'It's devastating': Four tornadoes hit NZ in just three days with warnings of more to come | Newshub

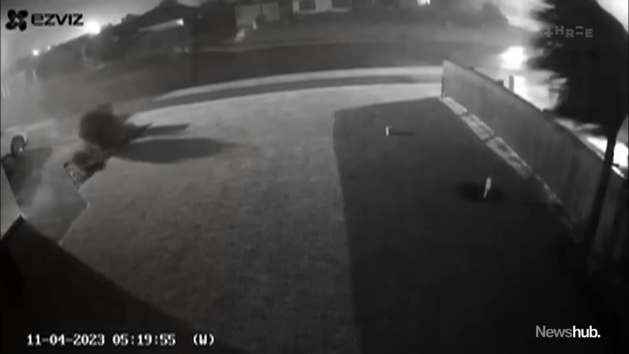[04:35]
This security footage shows the moment a tornado swept through Paraparaumu early this morning.